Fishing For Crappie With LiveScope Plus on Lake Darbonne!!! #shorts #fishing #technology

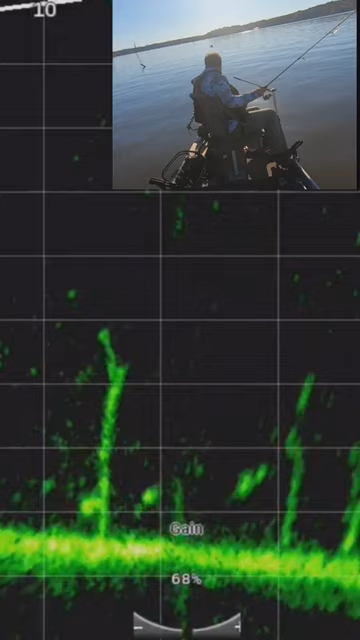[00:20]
Yep, and he moved elsewhere. But here's another one. Let's try and get this one.